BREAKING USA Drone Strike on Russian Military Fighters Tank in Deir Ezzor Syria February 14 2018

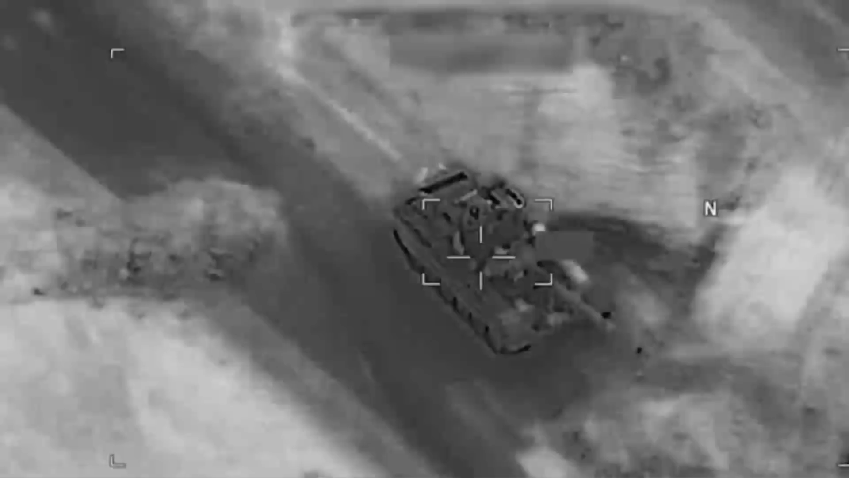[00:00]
According to the U.S. military, a recently released video shows a drone strike destroying a Russian-made T-72 battle tank in Syria.